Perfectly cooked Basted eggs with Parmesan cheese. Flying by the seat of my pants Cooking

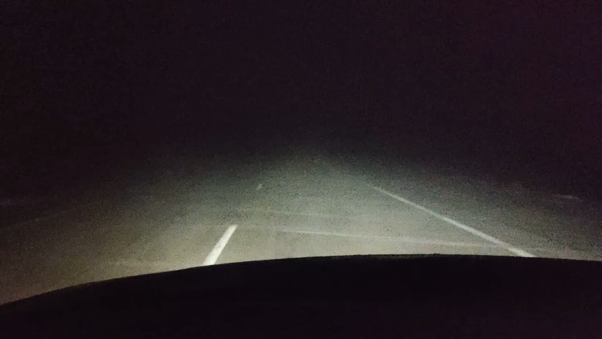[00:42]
Just so you know, that's what I'm driving in this morning to go to work. My wife is in Thailand. She's never seen snow.